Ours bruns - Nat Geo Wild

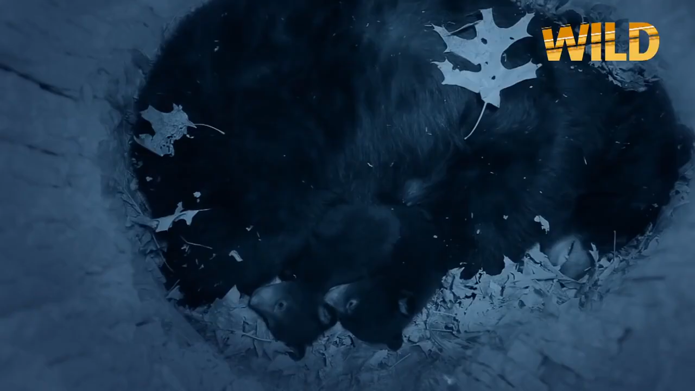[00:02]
Une ours noire et ses oursons.
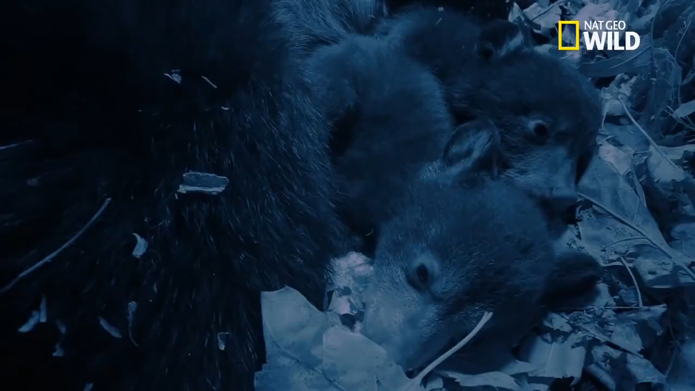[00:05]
Une portée de trois bambins.
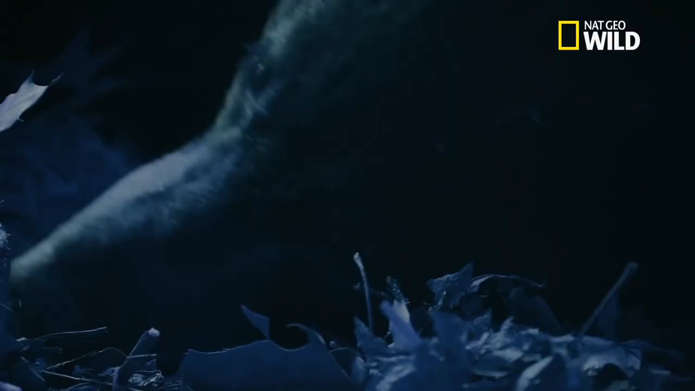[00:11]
Leur mère n'a pas bougé depuis cinq mois.
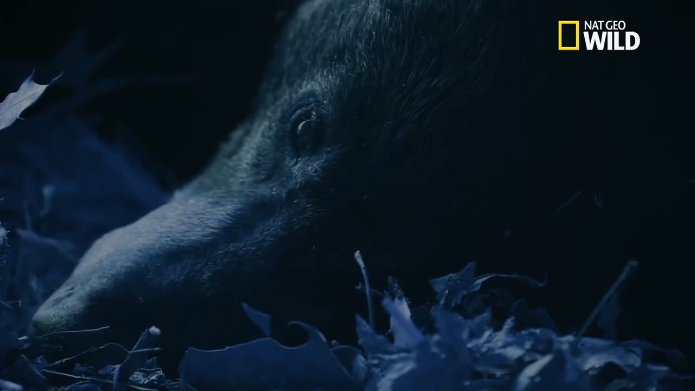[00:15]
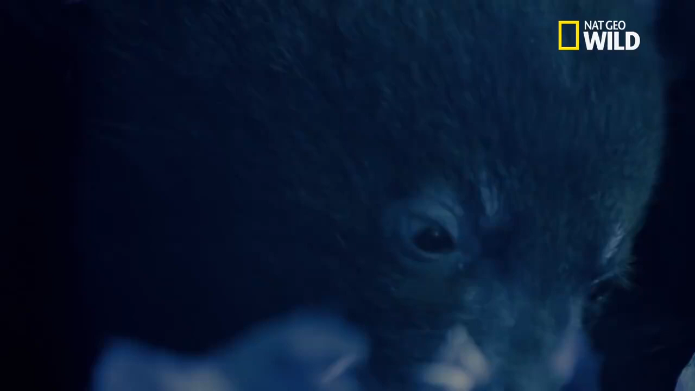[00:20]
Même pendant son sommeil, les oursons se sont abreuvés de son lait riche et gras.
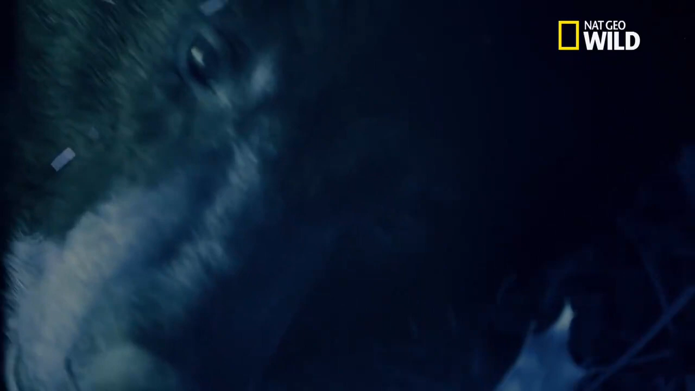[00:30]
L'ours a perdu les deux tiers de son poids au cours de l'hiver. Ce prodige de la nature reste une énigme.